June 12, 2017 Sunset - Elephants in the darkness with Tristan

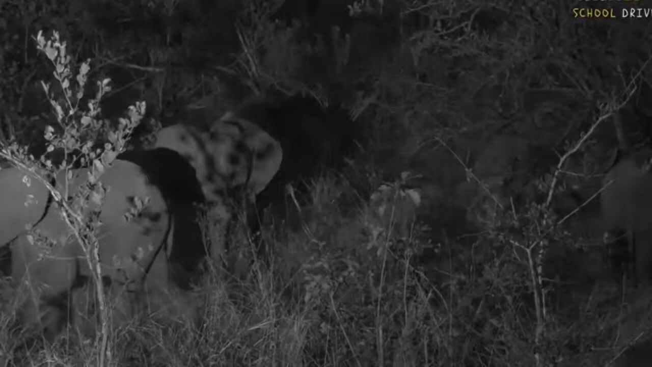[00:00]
We do and they're so playful the little babies they're pushing each other around and it's all just lots of play at this time of the day it's now because it's getting cooler and it's not so hot like it was during the middle of the day now it's time to play particularly if you're a baby elephant it's time to push each other around and have a really good game
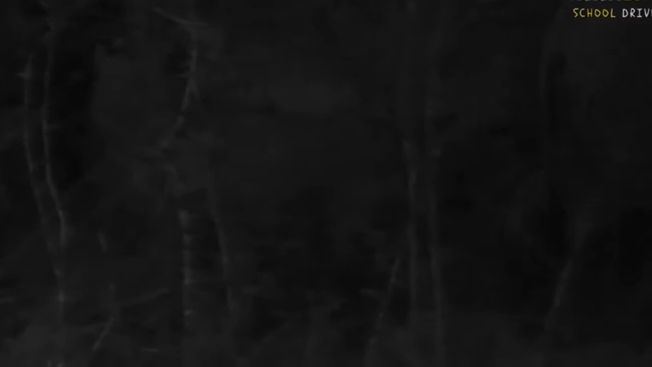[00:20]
so there you can see them kind of going off into the distance. So Anthony you want to know how fast baby elephants grow?
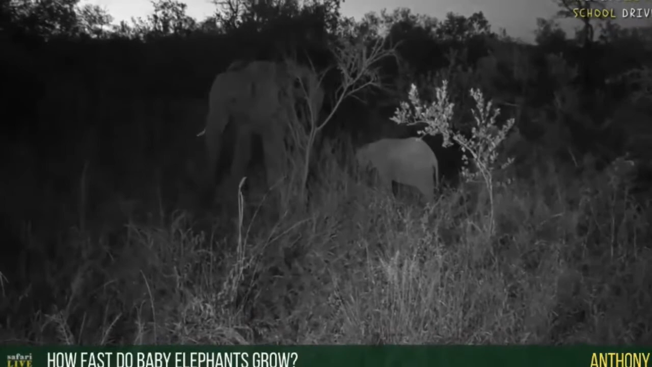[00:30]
Well Anthony not too fast. Elephants take quite a while this little baby elephant that you see right here is already probably getting close to a year and a half old now so it's quite old already and they
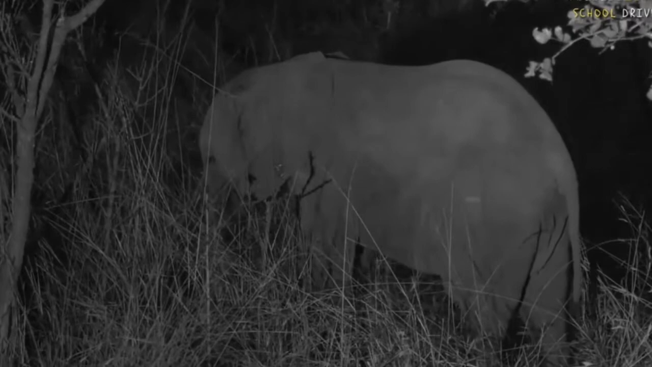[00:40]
take a long time to grow because they get so big so it's not like us as people we grow quite fast because our general body size is not that big so it takes a long time for an elephant to get very big. Now his mom which is the elephant just to the left there she is she's probably now already about 16 17 years old and they'll still get much much bigger than that so she's probably this is her first baby that she's had she will have had it's probably around sort of 12 to 14 years old because that's when they first
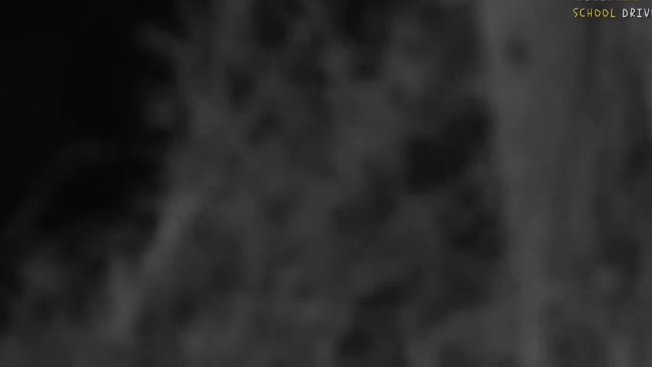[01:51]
it's the same with the elephants every elephant's trunk is slightly longer or shorter and so but
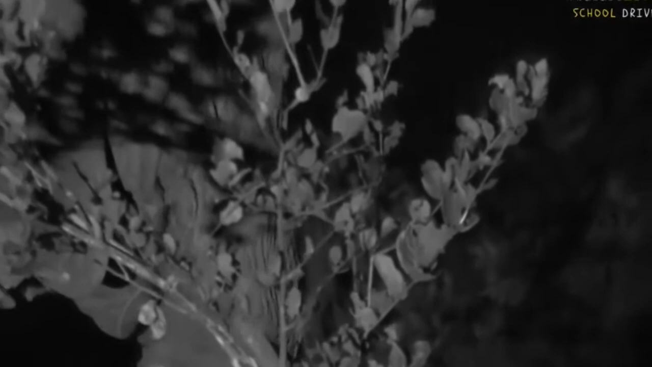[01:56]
just on average i would say the elephants are baby elephants their trunks must only be when they're very small like this little baby probably only about maybe one and a half to two feet long it's very very small still and that baby elephant will still grow especially if it's a male he's going to get much much bigger to the point where his trunk will be seven eight feet long so it's got a long way to go at this stage i need to just try and pull that around
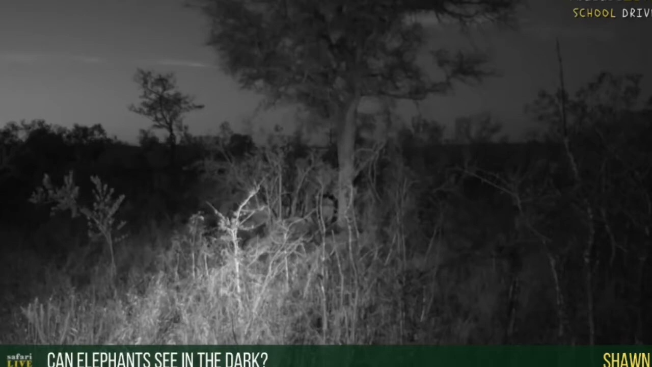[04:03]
are like us as people when it gets dark they battle their eyes are very similar to ours ion is their sense of smell and their sense of hearing so they can hear very well with those big ears and their
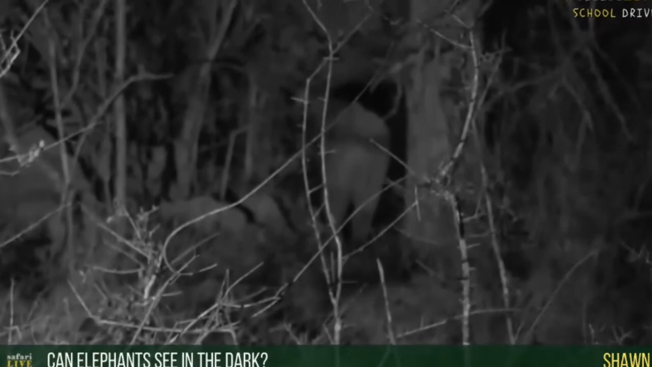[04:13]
trunk can pick up small scent and it can be able to tell them what's going on is there a lion is there a leopard is there hyenas is there other elephants and they'll be able to listen and smell what's going on rather than seeing what's going on when it gets dark the elephant's eyesight becomes just like ours where we can't see too well at all you can see that elephant almost looks as though it's going to start scratching itself on the tree
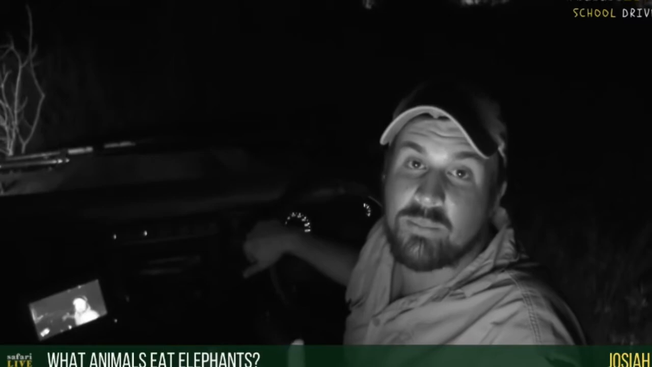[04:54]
sometimes for the babies and so will leopard but because the babies are never on their own they always have these big adults with them it becomes very difficult for the adult for those animals to kill a elephant
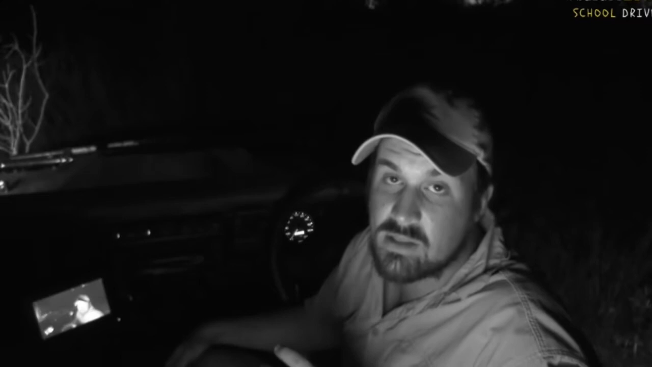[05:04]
but lions sometimes will hunt elephants and they can do it quite well so that's really the only one other than man unfortunately people in areas of africa where the elephants are sort of in close to communities and villages the unfortunately the elephants get killed by people so their number one predator is people and second behind that is lions now our elephants are moving away from us and it is getting dark and i don't want to stress them so i'm probably going to try and leave the elephants now we are in a bit of a thicket and you you you you you